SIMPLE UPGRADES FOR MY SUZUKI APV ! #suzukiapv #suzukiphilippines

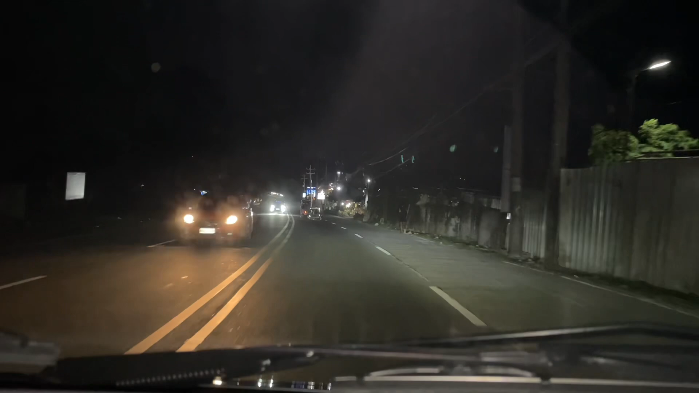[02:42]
Ako kasi talaga, mas gusto ko yung puting ilaw. Just make sure lang kung magpapapalit kayo ng headlights at gagawin yung LED, papayos nyo yung tutok ng ilaw nyo. So, yan yung bato ng kanyang ilaw. So, yun lang.